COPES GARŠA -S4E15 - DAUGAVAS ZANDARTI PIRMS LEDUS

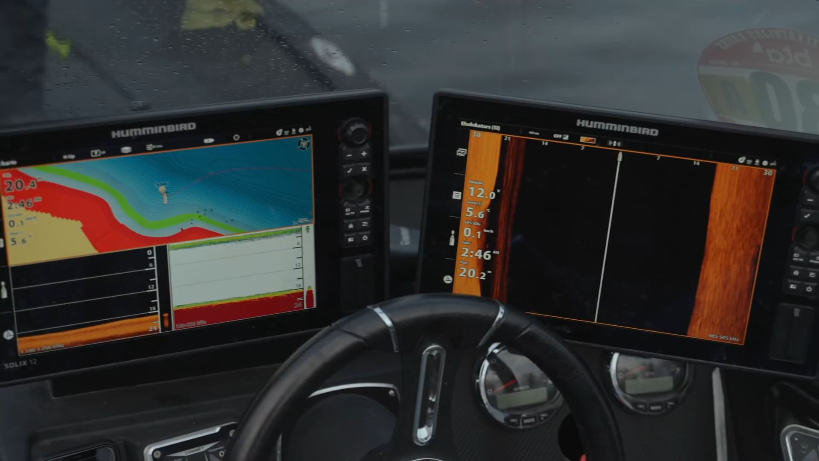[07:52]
kur varēja piebraukt un saprast, kāda augstamāja zilsejuņa ienvērtība. Un pēdējā laikā tas plauktiņš labi sevi nav parādījis,
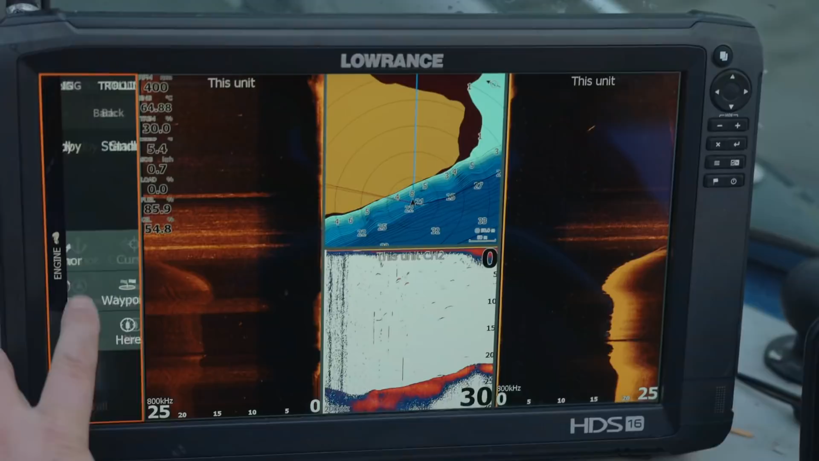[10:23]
Te ir apakšā kaut kādas čakādi.
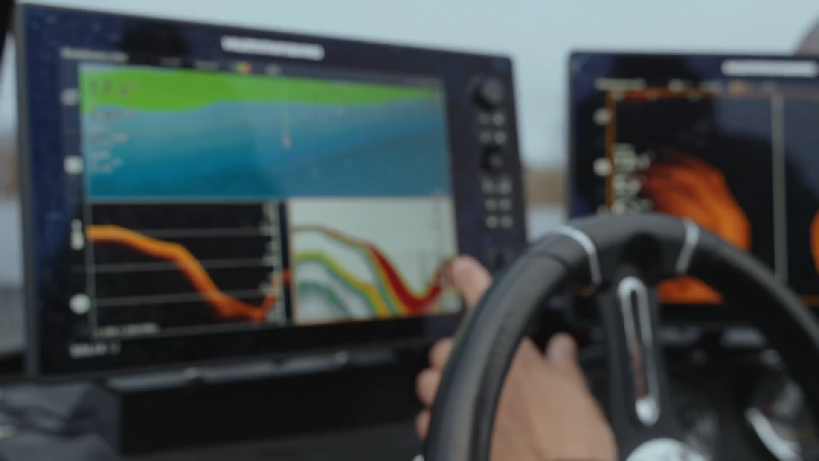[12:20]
17, 18 sadūrušies iekšā, bet baigi, baigi dziļ nolīduši. Nē, nu bijām treždienu iebraukuši pārbaudīti.
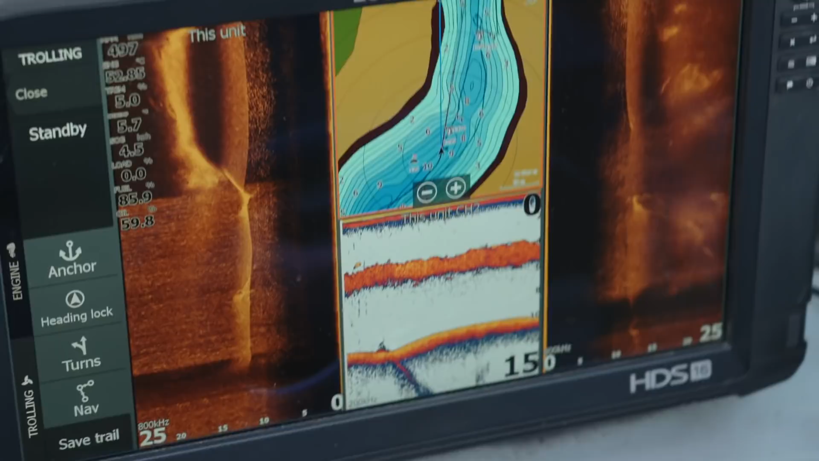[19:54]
Zivis tās ir b****? Tas ir zivis. Ai, tas ir pilnis tev zivī. Jā, viņas reka, ka te ir pusūdenī.
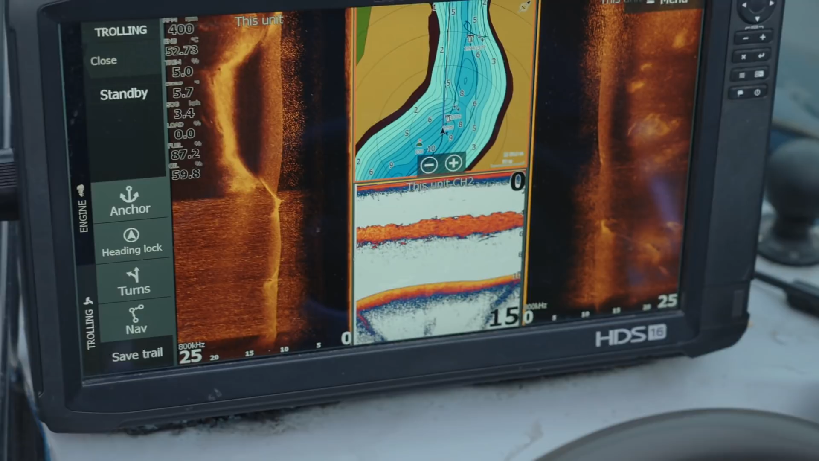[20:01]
Vienkārši ārprāti murgitī. Jā, tas ir. Jā, tas ir.
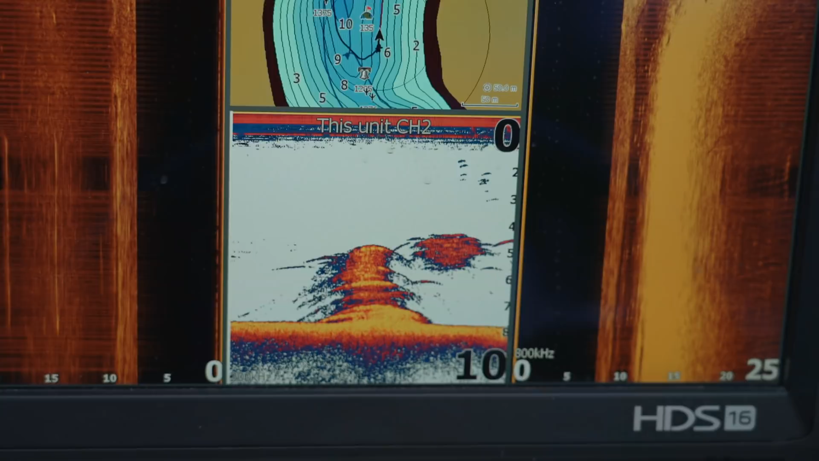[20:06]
Un pastiesies, ka stāv baltā blakus, jā? Jā. Un te neko sūda zivis arī, jā?